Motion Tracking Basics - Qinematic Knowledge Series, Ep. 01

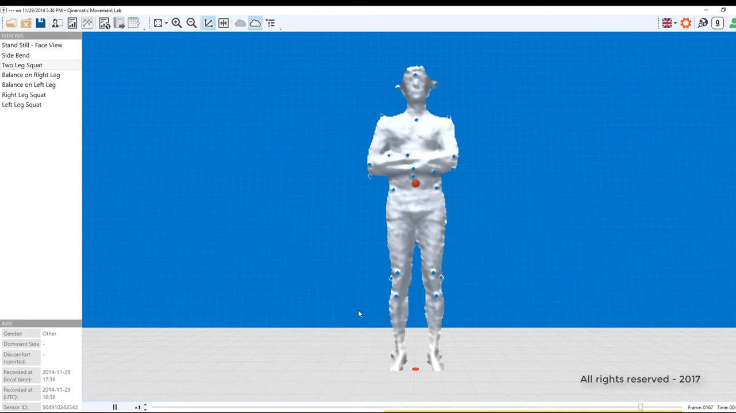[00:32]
The Kinect software attempts to estimate the body parts, and it does a reasonable job.
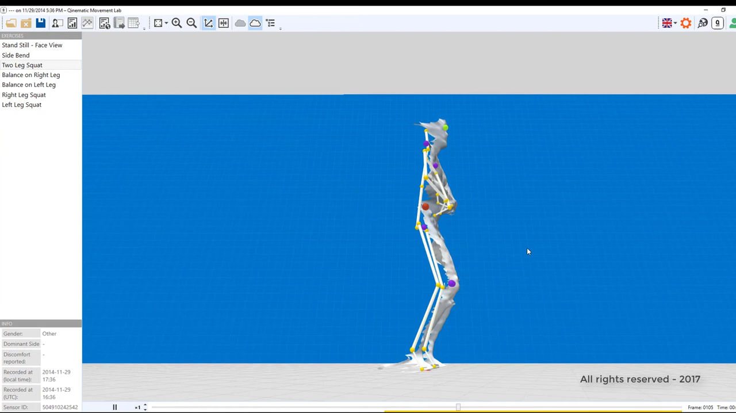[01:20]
That's why we can confidently say that Quinematic is the new standard for markerless motion capture,
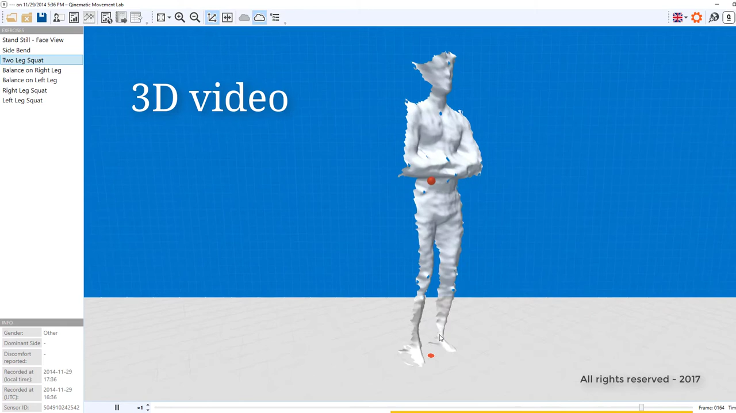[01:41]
so that we can make accurate estimates about posture, balance, and movement patterns.
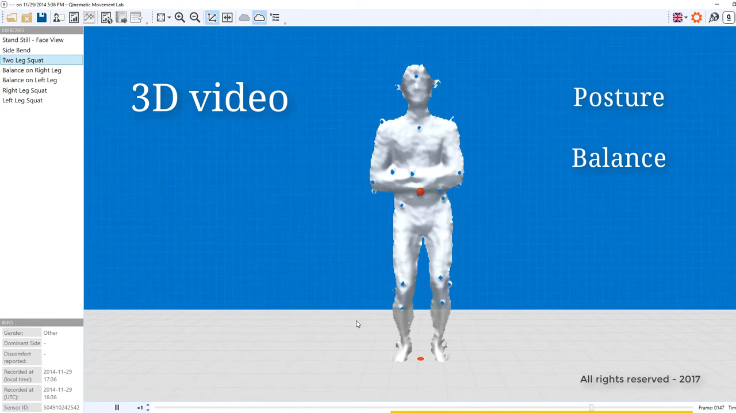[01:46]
We've managed to track the body parts using
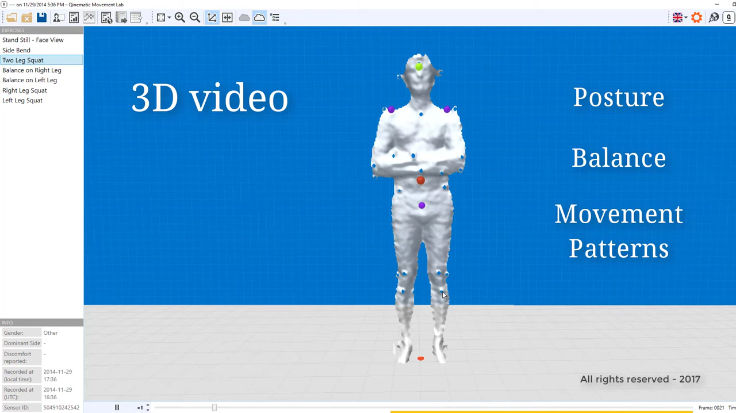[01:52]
a basic off-the-shelf sensor so that everybody can get access to these types of measurements without actually booking into the lab and meeting a professor.
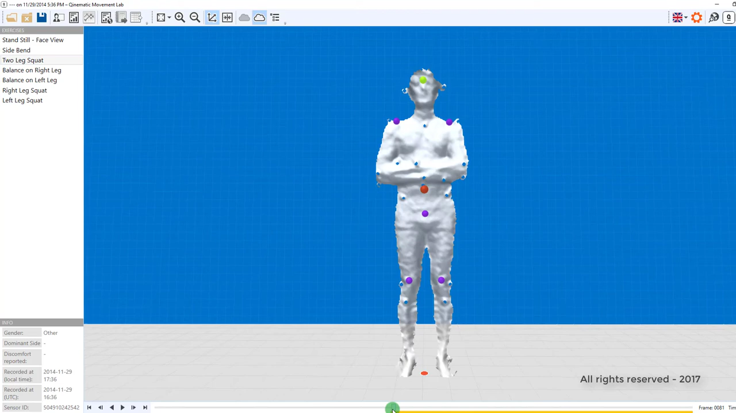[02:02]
At Quinematic, we think it's very important to compare body parts during a single movement.
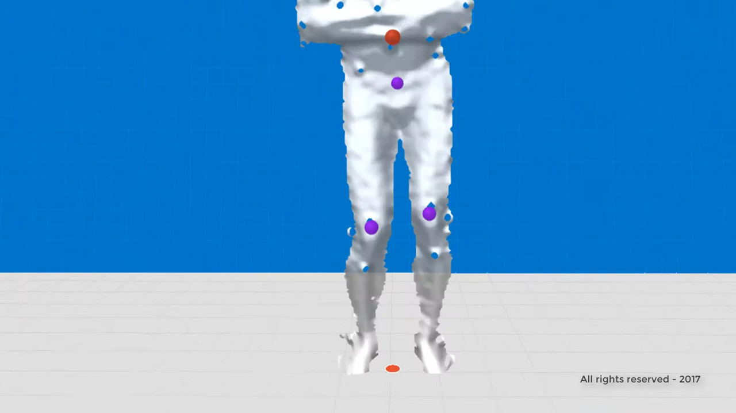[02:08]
It's not really telling the whole picture if you just look at the knees.
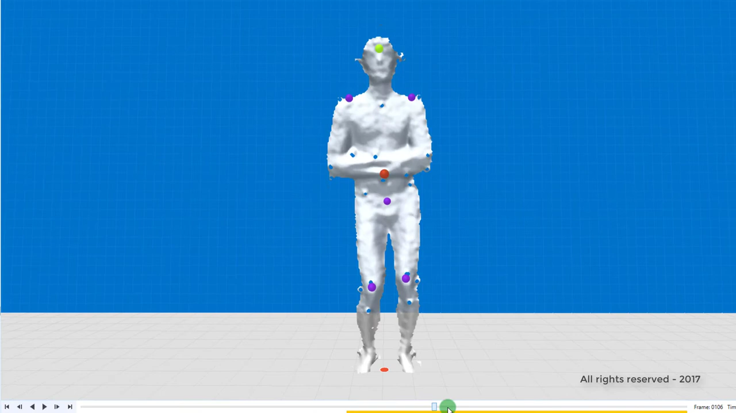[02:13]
You need to look at the shoulders and how they behave. You also need to look at the feet and the center of mass. We use these tracking points to plot your posture.
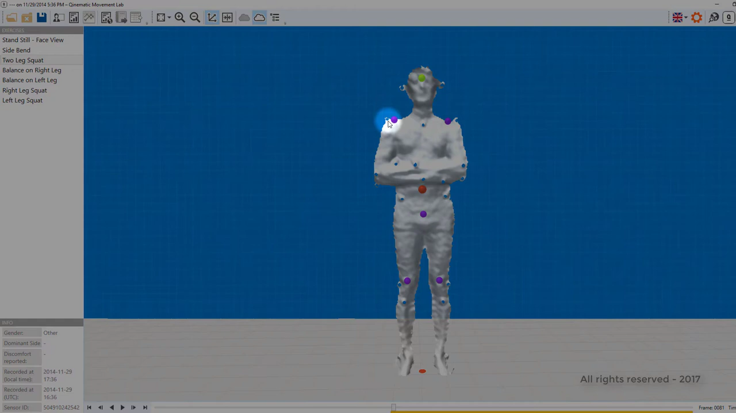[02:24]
The shoulders, the head, the trunk, the hips, the knees, and the ankles. We can also see something called the plumb line
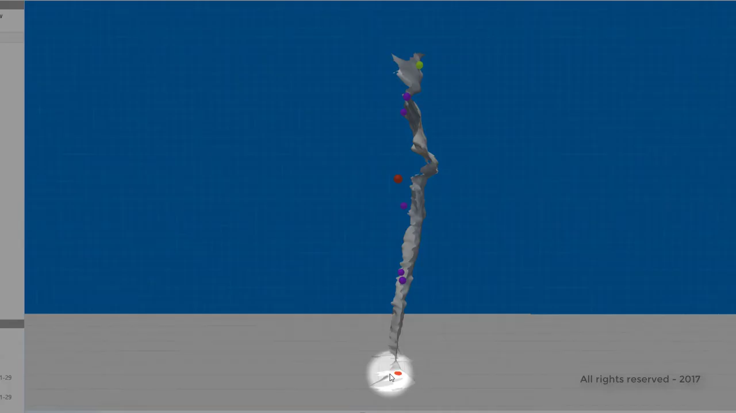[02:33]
by projecting a line up from the ankles to the knees, to the hips, to the shoulders, and to the head.
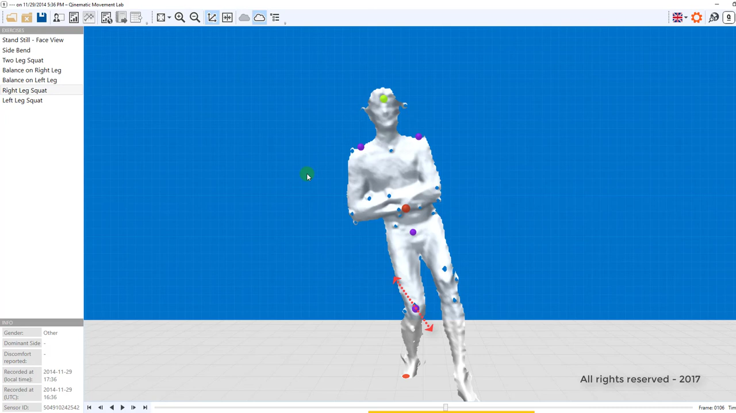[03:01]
As the knee goes in, the shoulders tip to the right, and we really need to measure that, capture it, and do it accurately.